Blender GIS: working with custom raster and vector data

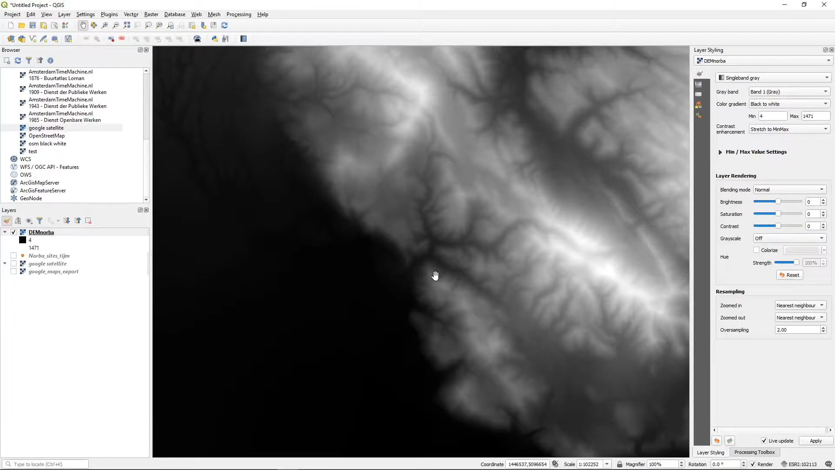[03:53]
And you may know already that digital elevation models are in fact raster images in which the cells or individual pixels of this of the images have a value.
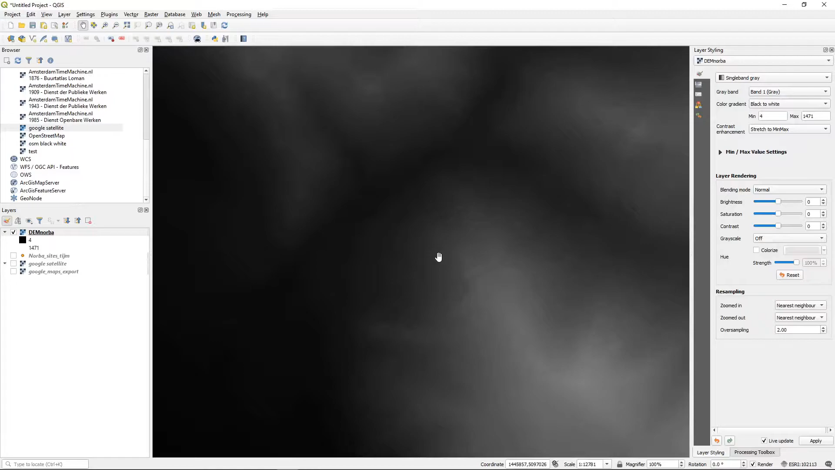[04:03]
And that is not a color value, but it's an elevation value. So in this case when it's visualized for in on a scale from white to black.
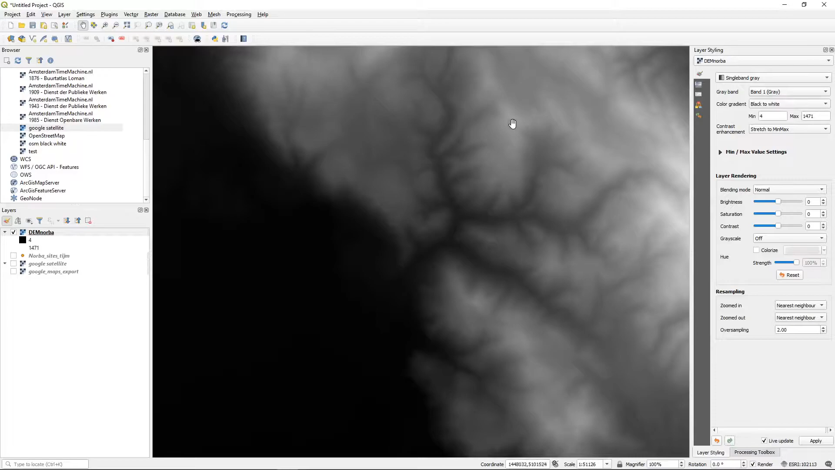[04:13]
White represents very high values, while black represents low values. And Blender can read these values using a displacement texture,
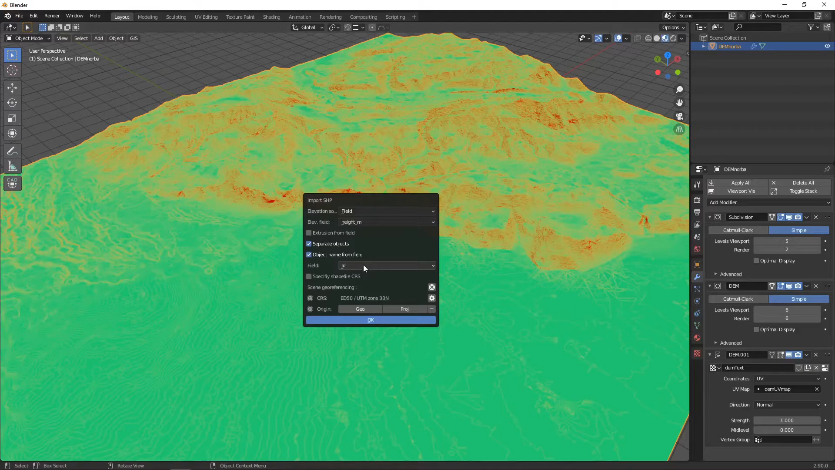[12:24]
So we don't want extrusion, but we do want to have separate objects. And I will show you why. Because for the symbology that we're going to apply later, we need to know what type of site gets what type of symbology. So I want to separate the objects and have them their name
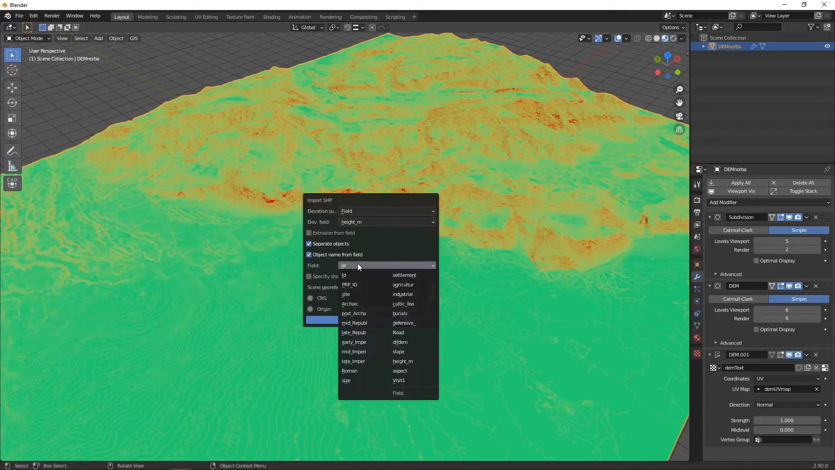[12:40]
according to their site type. And in this case site type is basically stored in settlement.
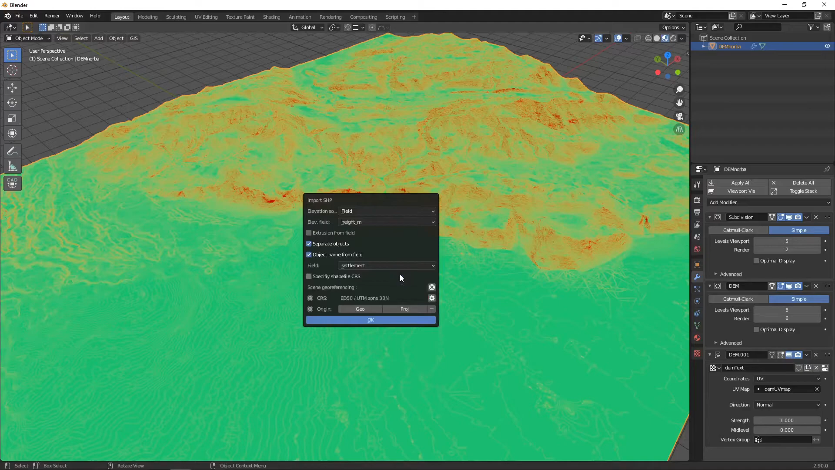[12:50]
So in the settlement fields. Okay, you're ready. Import.
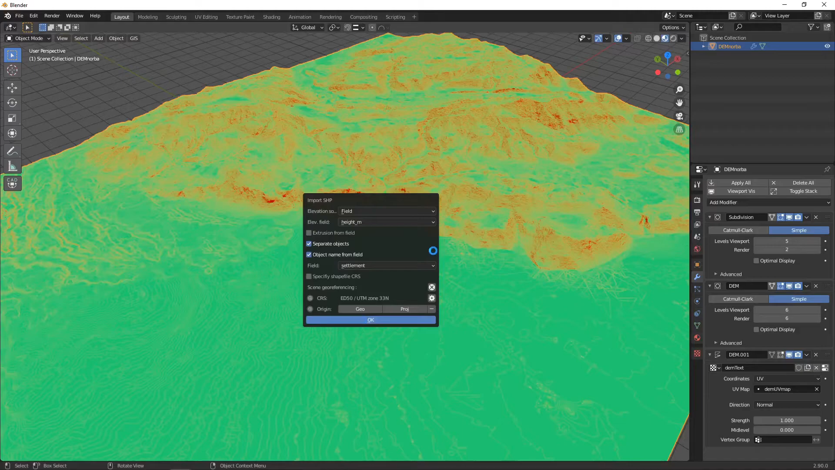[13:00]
Okay, so this basically creates a lot of points. Single points. And it's created on the right side in the outliner a separate collection called Norbert territory sites. That's very convenient. And here you can see in the names the different types of sites. So you have sites or settlements that are very high density or large settlement.
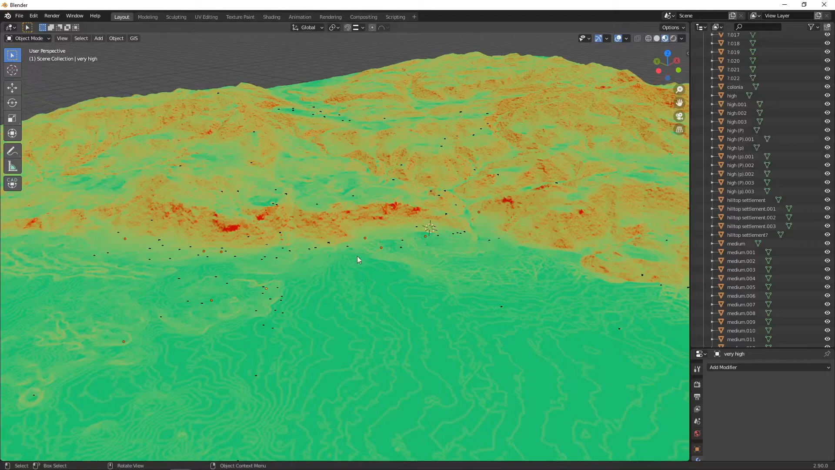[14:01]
So, how to give these different site types different kind of symbols in Blender that we can visualize on top of this landscape. Well, to do that we first have to draw our symbology. So, you make a new connection. You call this symbology.
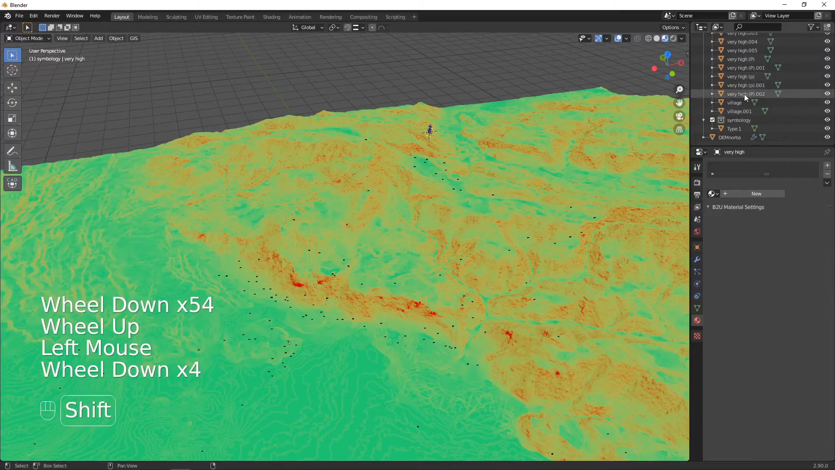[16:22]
And then we take all the sites that are for instance very high. We select them. And after that you select them by hitting the first one here. And then shift select the rest.
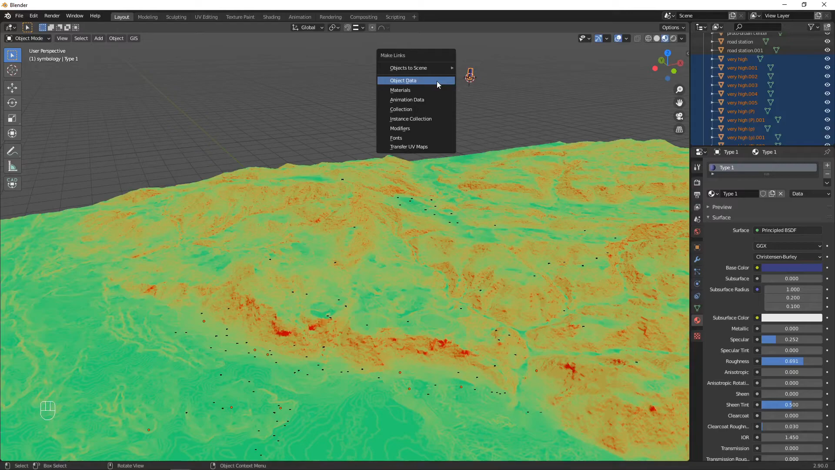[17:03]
And as you can see now. All these objects. All the points. Which I type very high. Are now.